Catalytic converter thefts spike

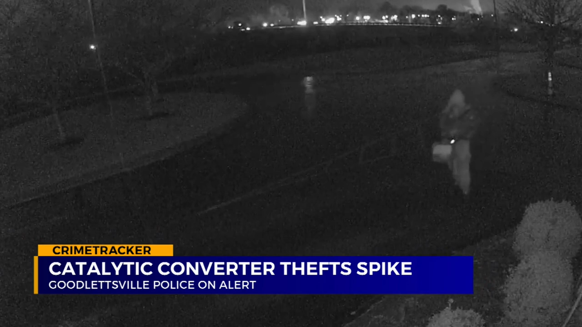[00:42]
Surveillance video shows the thief rolling up on a scooter and throwing the stolen converter in a bush. He'll come back for it later in what looks like a dark Hyundai Elantra. He puts the converter in the back seat and the woman driving speeds off. A bold but quick crime. The city of Goodlettsville has seen more than 20 times this year. They'll just jump under there with an electric saw and they'll cut it off and they'll go around targeting vehicles,